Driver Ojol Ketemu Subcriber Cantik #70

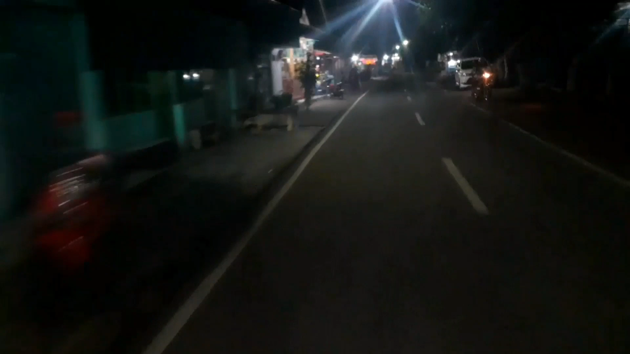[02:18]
Ini adalah jalan raya Kiai Haji Abdurrahman Wahid ya bro Oke
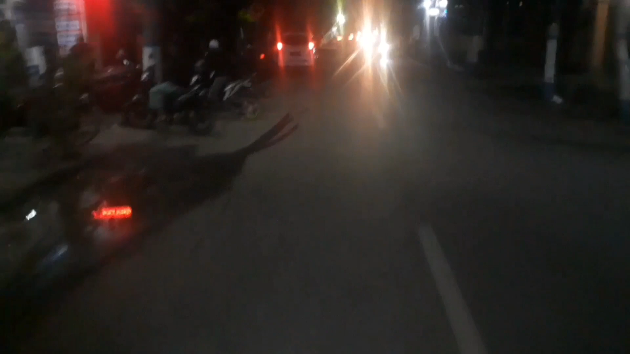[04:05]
Kebetulan Ini lokasinya Cukup dekat sekali ya bro Oke Ini adalah jalan alternatif Dari Pantura ya Tuh